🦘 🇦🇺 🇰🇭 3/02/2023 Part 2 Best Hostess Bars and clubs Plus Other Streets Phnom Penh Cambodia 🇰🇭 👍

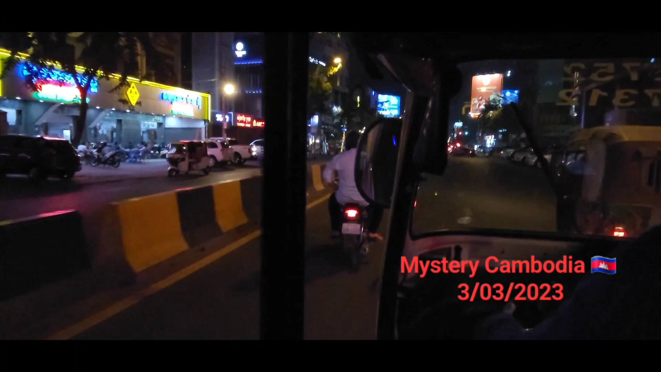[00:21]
This is Monarch Boulevard. It's one of the main roads in Phnom Penh. Double lanes both ways. Why are these roads so wide in Phnom Penh? There's a few of them because a hundred years ago plus they were once rivers draining the swamps and lakes around Phnom Penh.
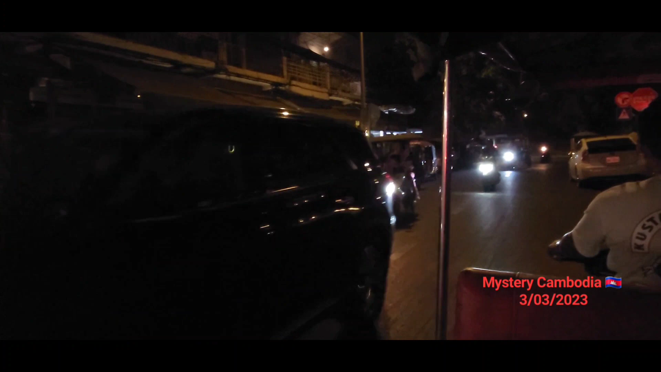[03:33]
So we're on street 178, which has got the
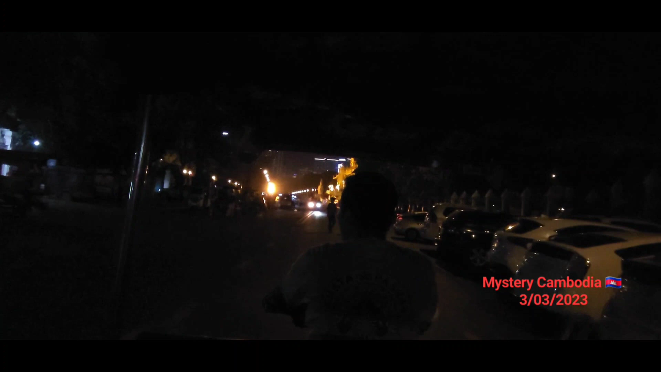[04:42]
I'll get out here and do some videoing. So here's the Royal Palace here.
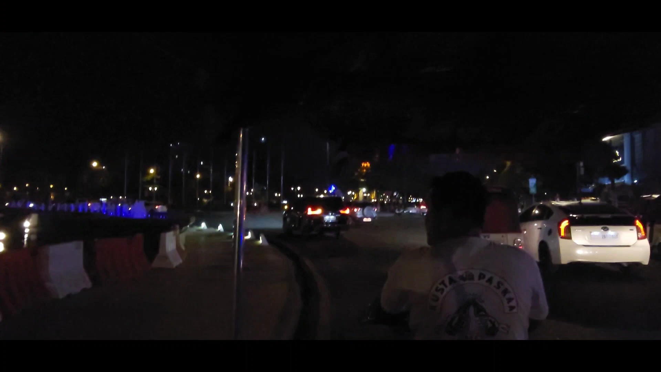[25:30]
in the distance, an Ndepeña Monument.
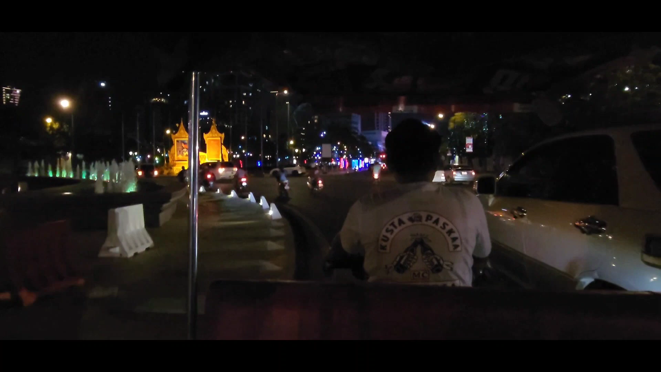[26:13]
Now, Bassic Lane is, is Bassic Street, which is 308, Street 308, which is Bassic Street,
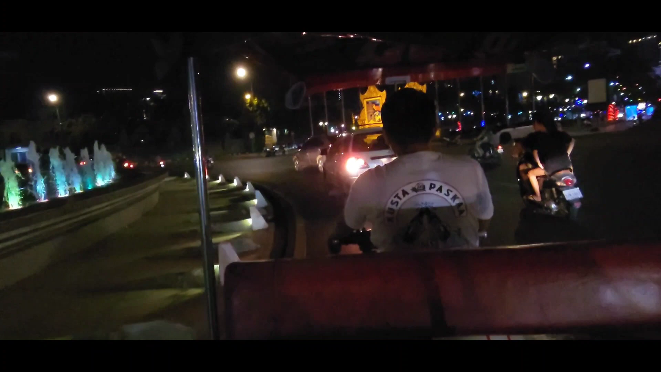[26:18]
and off Bassic Street runs Bassic Lane, which is a little narrow street.
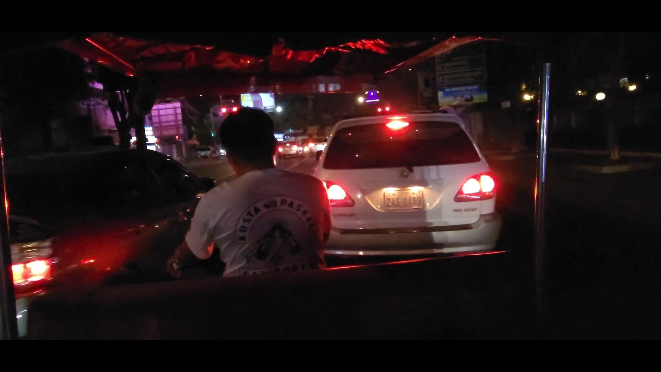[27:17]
So, if you're coming to Nontentabote, and you want to see the open for all ages,
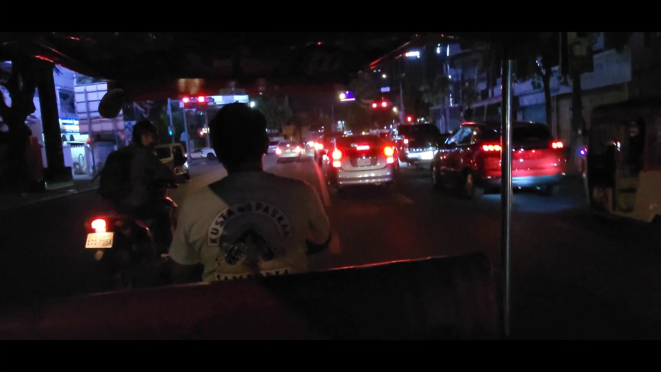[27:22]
including children, no hostess bars, is Bassic Lane. And, we'll go and see Bassic Lane now. Alright, we're going to turn into Street 308, which is actually Bassic Street, and Bassic Lane runs off Bassic Street.